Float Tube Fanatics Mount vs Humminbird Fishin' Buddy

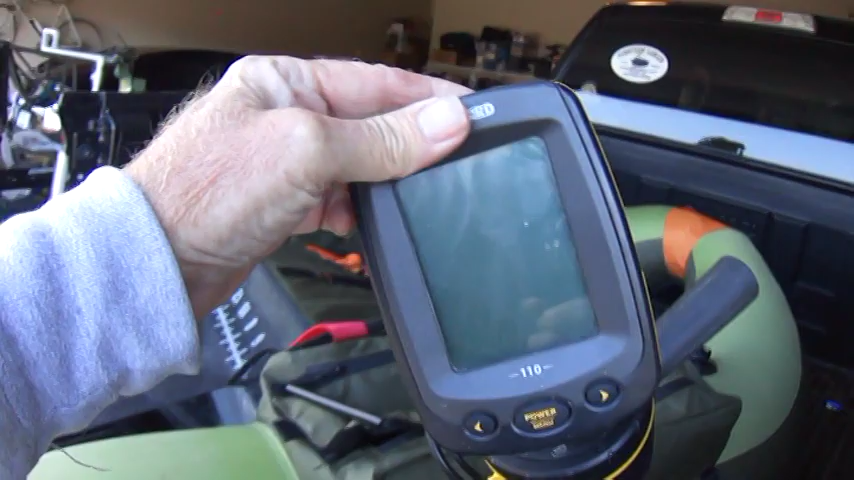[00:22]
What this video is all about is a compare and contrast between
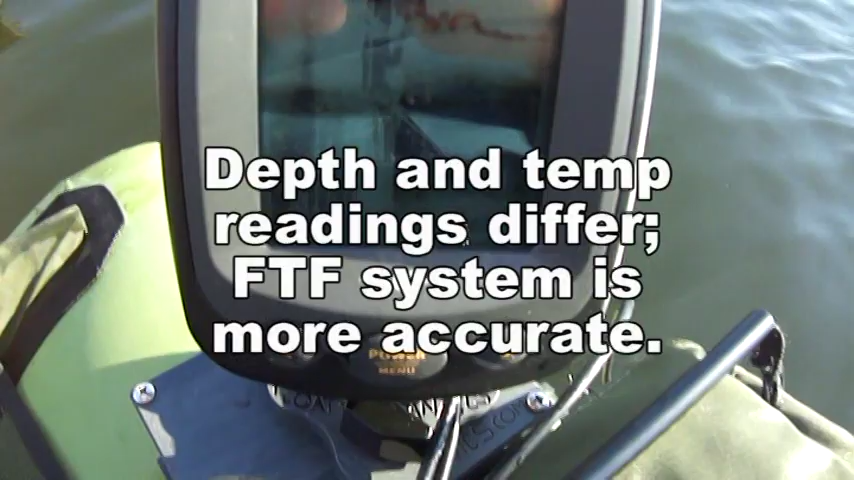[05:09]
Okay, I've got a reading of 14 feet, 13, 14 feet and 52 degrees. What do you got a reading?
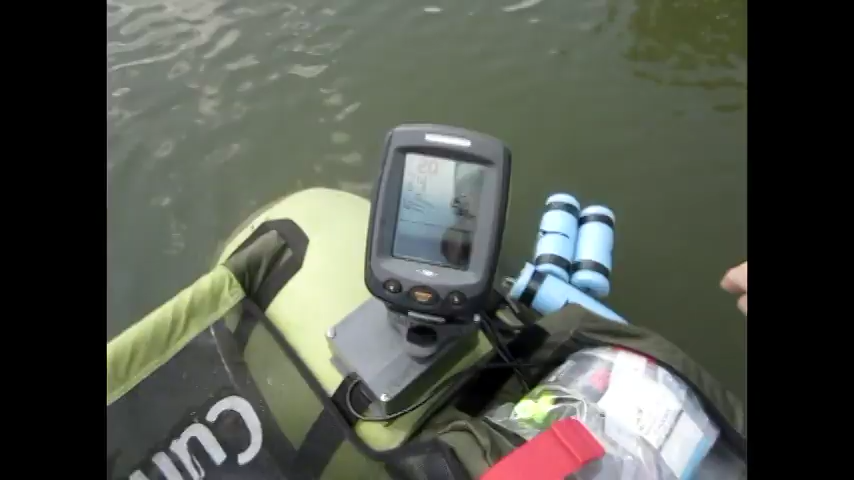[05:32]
This is directly below me, so what I've got to do is I've got to get off of it.